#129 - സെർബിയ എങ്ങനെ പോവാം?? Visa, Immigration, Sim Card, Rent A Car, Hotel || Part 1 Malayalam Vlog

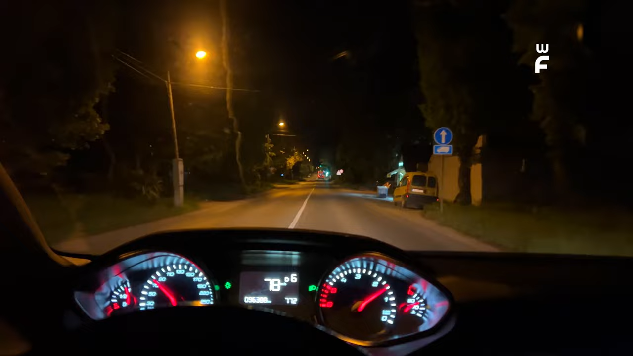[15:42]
പോകുന്ന വഴിക്ക് മിക്ക ഷോപ്സും ക്ലോസ്ഡ് ആയിട്ടാണ് കണ്ടത്. വളരെ കുറച്ച് ഷോപ്പുകൾ മാത്രമാണ് അവിടെ ഓപ്പൺ ചെയ്ത് കണ്ടത്. അവസാനം നമ്മുടെ ഹോട്ടലിലെത്തി.